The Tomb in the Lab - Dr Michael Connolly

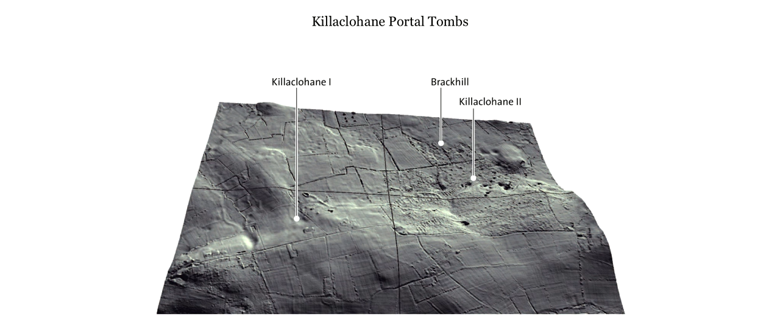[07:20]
And you can see there's a raised elevated ridge here at the bottom of the photograph. This stretches all the way from Milltown to Farn 4. And the three tombs are located in very low-lying areas in hollows where they would not have been visible until you literally were right on top of them. And they have views only to one half of the compass, in all three cases only to the northern half of the compass.
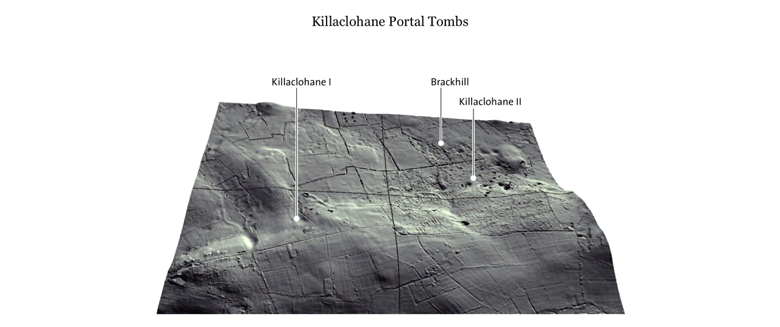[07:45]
And they're actually so low down that even the sea at Castlemaine Harbour cannot be seen. So the views are limited enough.
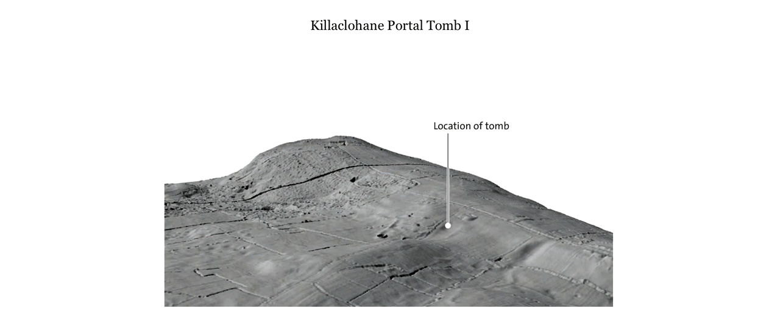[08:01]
And this is just a close-up of the location at Killaclohane 1, which was excavated in 2015. And you can see quite clearly it's located in a fold in the landscape where it would have had no views to one side and where you would not really see the tomb until you've approached it, probably from the north.